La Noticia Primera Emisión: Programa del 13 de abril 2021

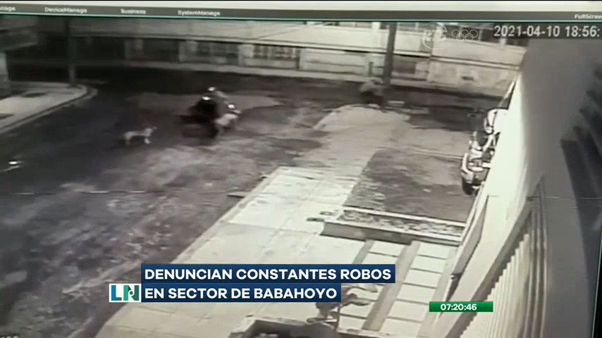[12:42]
El último caso fue el de un vecino que aunque intentó huir de los delincuentes que llegaron en moto, lo alcanzaron llevándose su teléfono móvil. Tienen dos motos con cuatro personas. Dos se bajan y dos pierden en la moto. Roban y se van soplados. Tenemos evidencia de eso.